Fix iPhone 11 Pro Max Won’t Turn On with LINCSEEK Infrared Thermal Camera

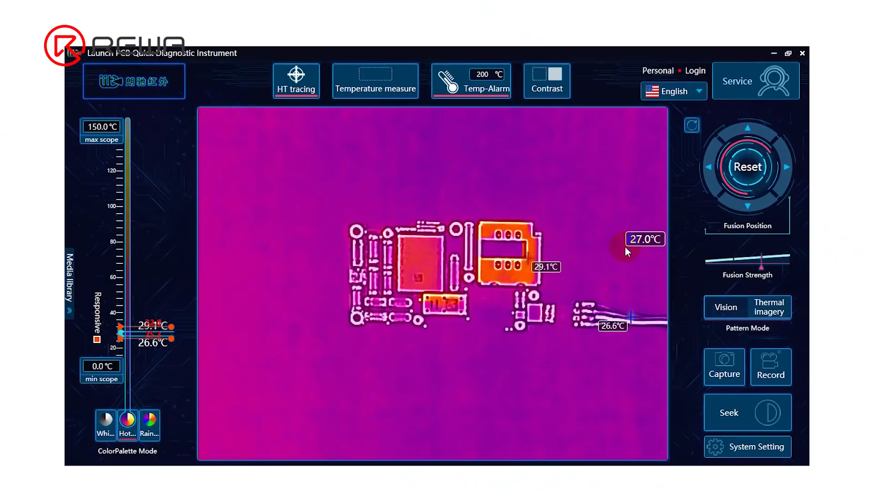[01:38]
On screen: spot 27.0°C, max 29.1°C, min 26.6°C, scale top 150.0°C, scale bottom 0.0°C
Areas around the NAND are getting hot seriously. Since NAND is not on the main power supply circuit, we need to separate the motherboard for further testing.
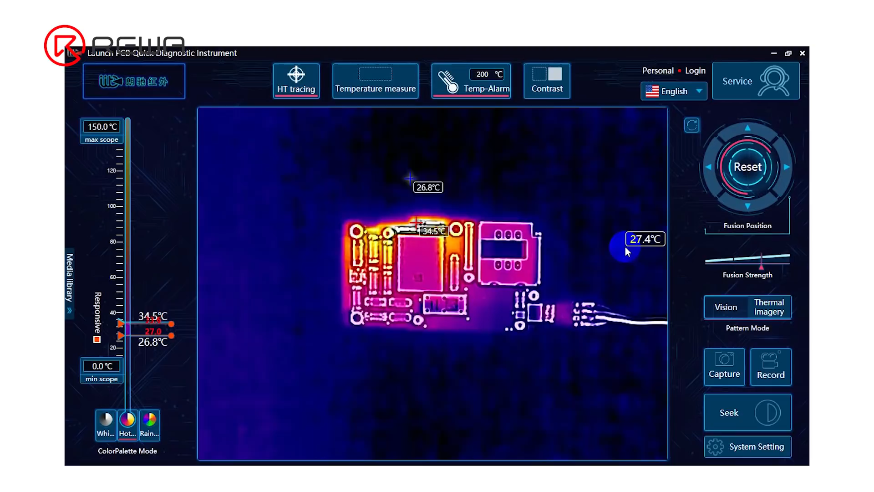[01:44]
On screen: max 34.5°C, min 26.8°C, scale top 150.0°C, scale bottom 0.0°C
Remove the logic board with heating platform at 170 degrees Celsius.